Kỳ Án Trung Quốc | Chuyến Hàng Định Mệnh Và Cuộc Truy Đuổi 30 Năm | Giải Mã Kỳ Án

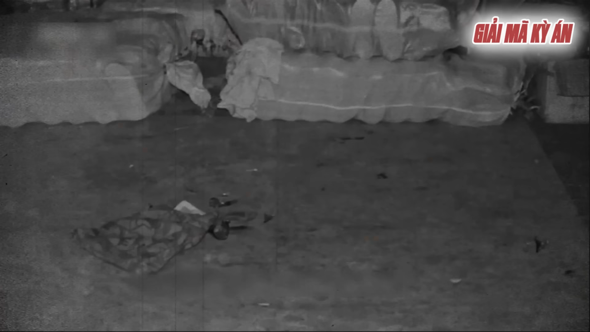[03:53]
Ở dưới nền bê tâu, chỉ còn những vết máu và vết chân dính máu của hung thủ chạy về hướng cổng chợ.